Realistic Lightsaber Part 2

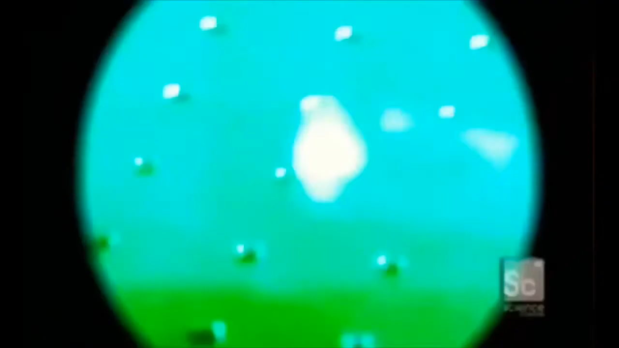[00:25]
I'm using this scope to get a glimpse of a normally invisible beam of infrared light traveling through a test tube full of gas.
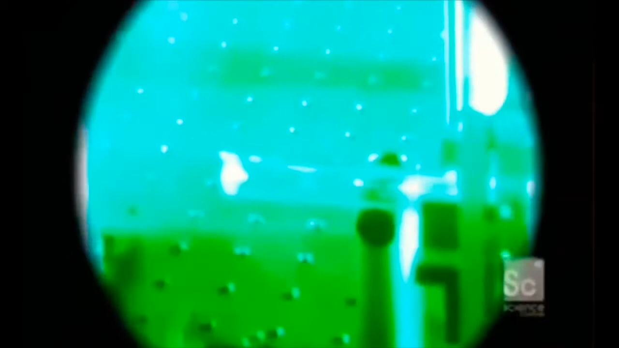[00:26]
Ron Walsworth is one of the scientists behind this amazing piece of work.